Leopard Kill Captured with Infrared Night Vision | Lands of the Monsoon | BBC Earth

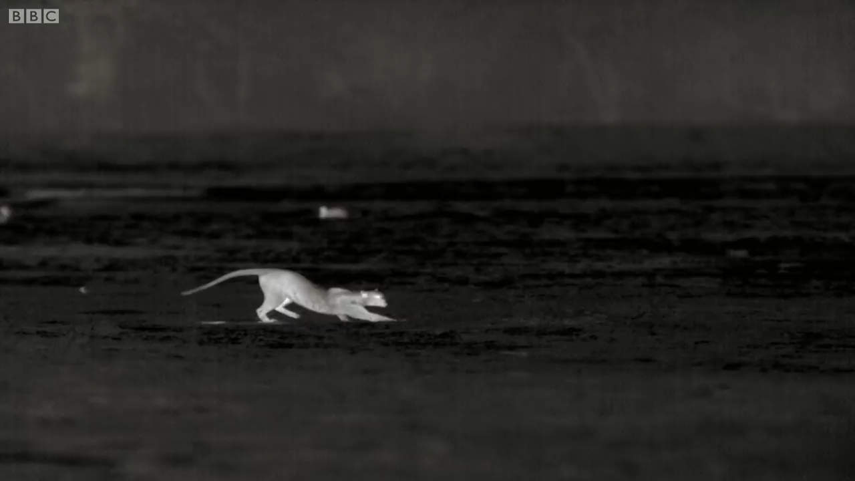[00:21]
Leopards have superb night vision. We do not. We must rely on infrared cameras to experience the leopards' night-time world.
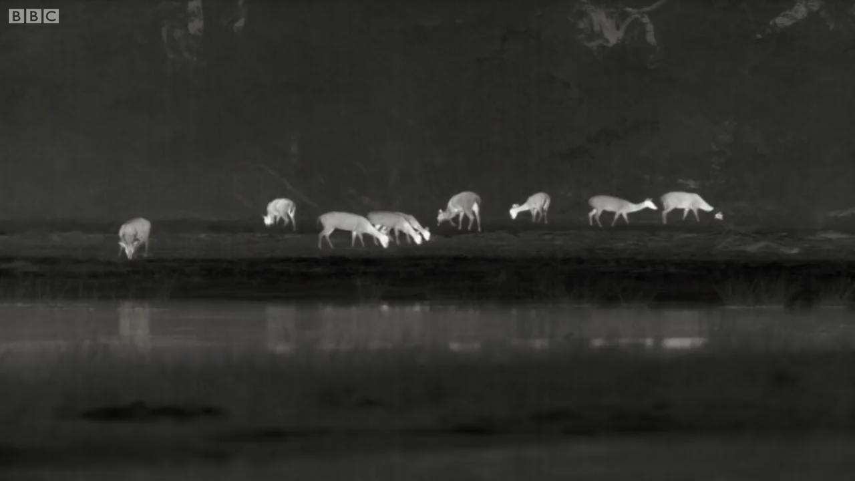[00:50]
Water still remains the focus of activity after dark.
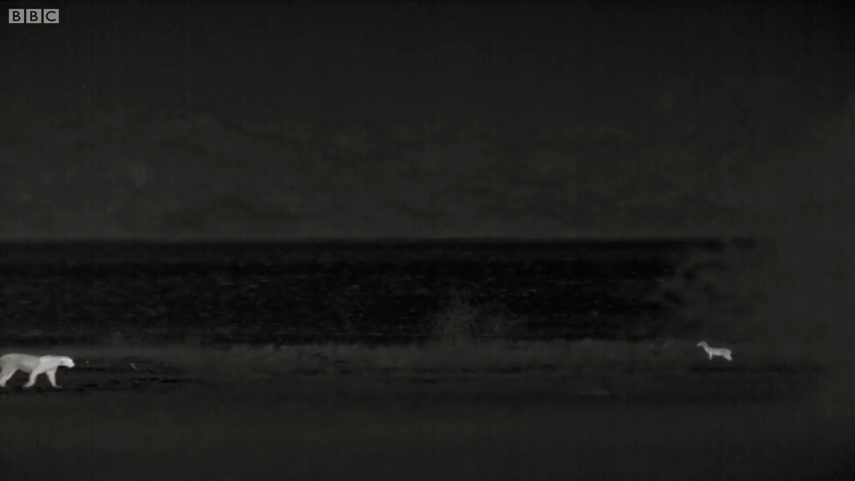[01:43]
But stalking a jackal brings an unexpected bonus.
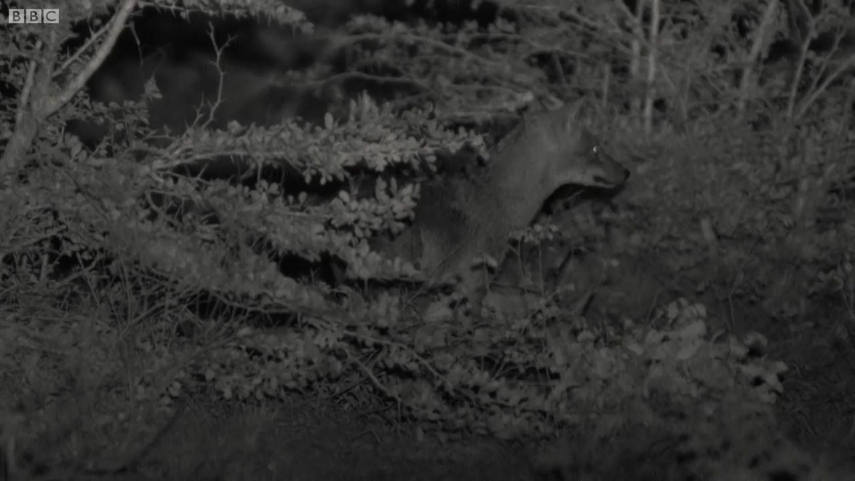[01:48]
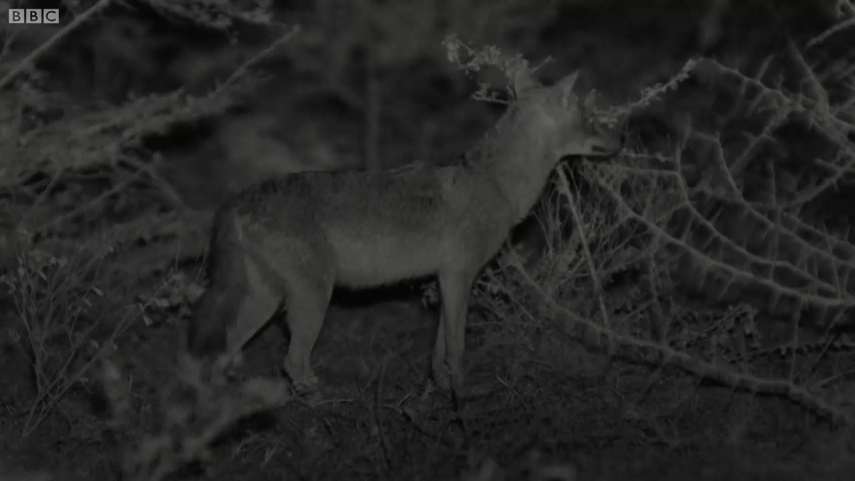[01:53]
The warm night air carries the scent of a recently killed chital stag. The jackal must work quickly to make the most of this chance.
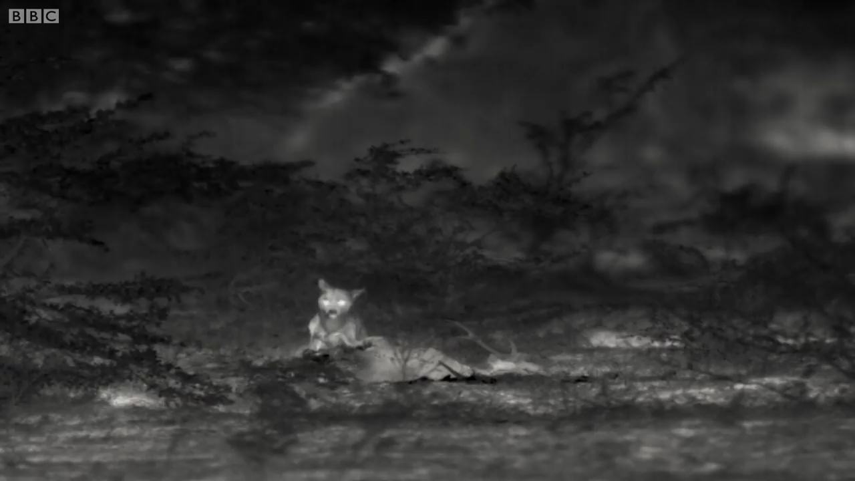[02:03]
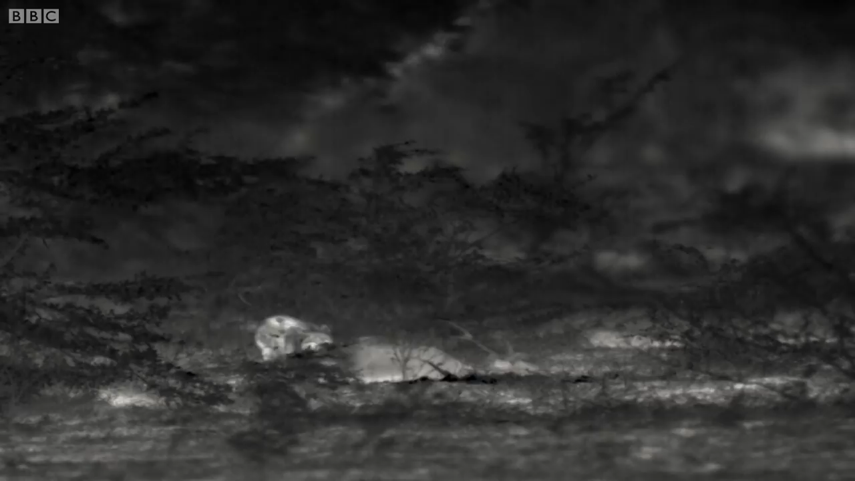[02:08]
The leopard could chase him off the kill at any moment.